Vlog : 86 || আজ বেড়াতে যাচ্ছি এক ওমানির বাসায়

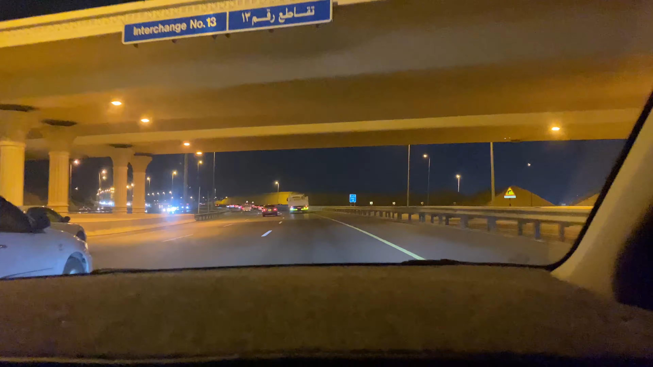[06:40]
তো আমরা এখনো যাচ্ছি এখন প্রায় 7:35 কিন্তু এখনো যাওয়া হয় নাই তো এটা হচ্ছে এক্সপ্রেস রুট এটাতে এক লাইনে কয়টা লেন 1 2 3 তিনটা লেন আবার এদিকে এক্সট্রা রাখছে না
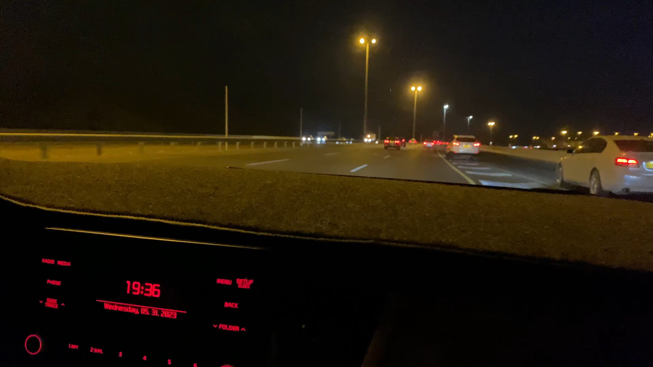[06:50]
আর লেনগুলো বিশাল বিশাল ছোট ছোট না এটা কোন জায়গা তো এখানে কার হচ্ছে 120 স্পিডে চলতে পারবে আর 120 লেখা আছে তো 35 হচ্ছে হ্যাঁ 120 লেখা আছে 135 পর্যন্ত যাওয়া যায়